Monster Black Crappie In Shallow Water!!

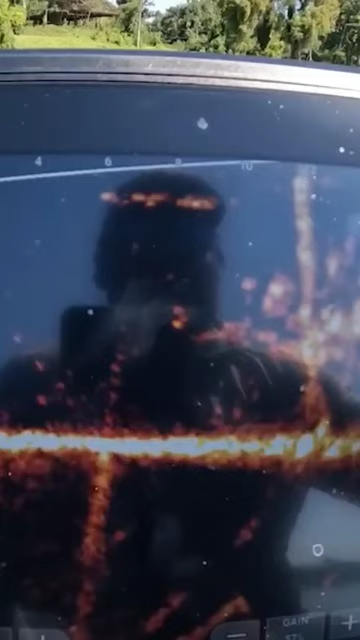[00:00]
got one looking at it come get it come on come on big buddy
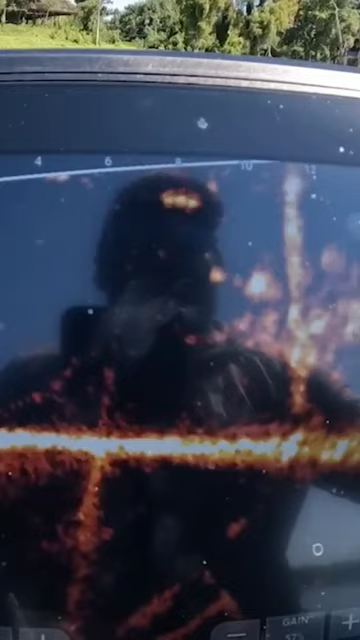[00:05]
stay right there guys there's
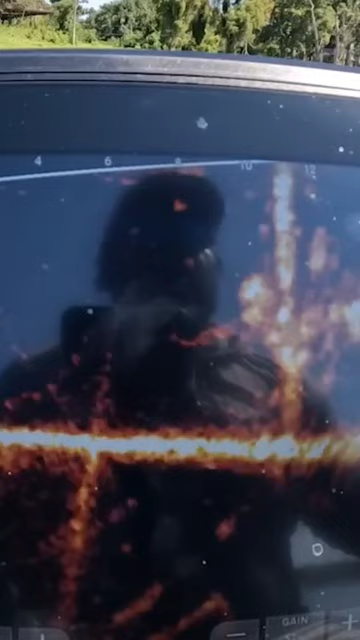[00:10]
a few more in there try to get them to bite got one coming